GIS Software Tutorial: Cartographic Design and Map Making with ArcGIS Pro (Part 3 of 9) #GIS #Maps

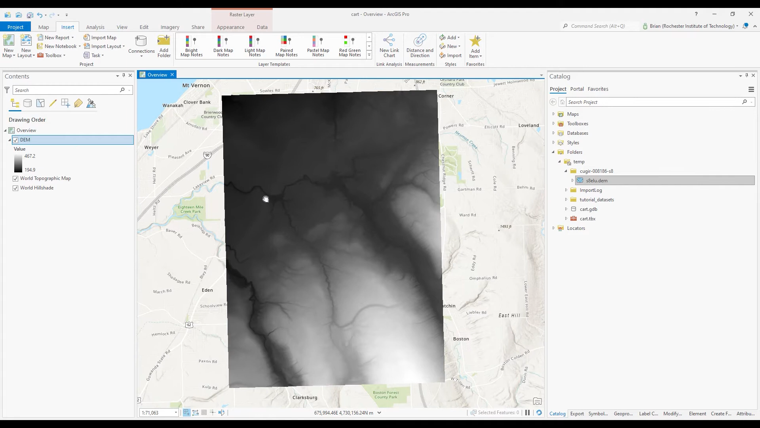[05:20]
So for example, even with the base map, you can see how the DEM is showing other areas around it. So to make the DEM the main thing that's going to basically clip out everything else, we're going to go to the map,
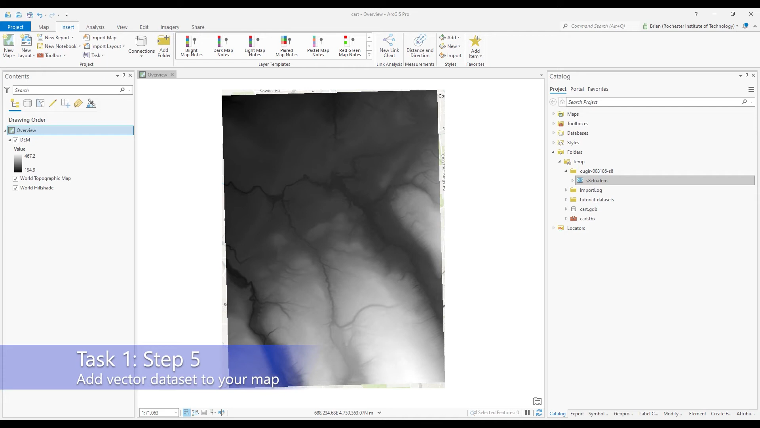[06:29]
Now for task one, step five, we're going to add some vector datasets to the map. And I provided some tutorial datasets that I've already put into my project folder. And one of those is a shape file called New York State roads.
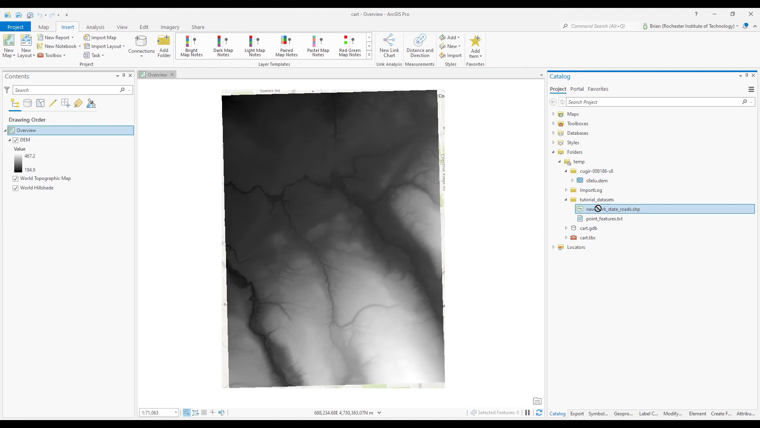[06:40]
So what I'm going to do is drag that over and put that on top of my DEM.
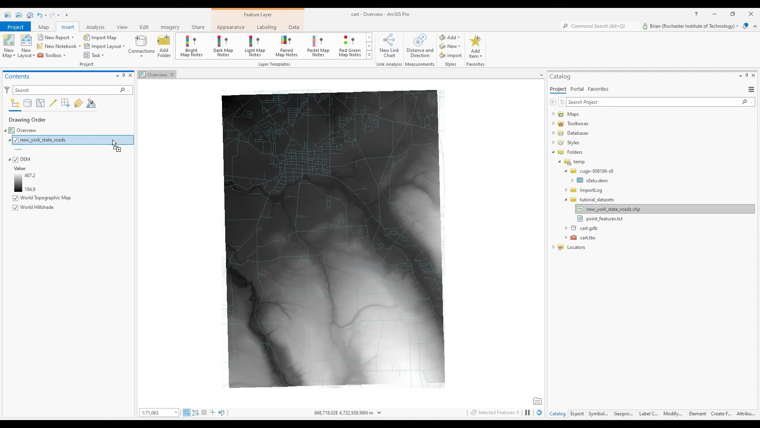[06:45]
And to give it a little more just so you can see it better, I'll double click on the default symbol,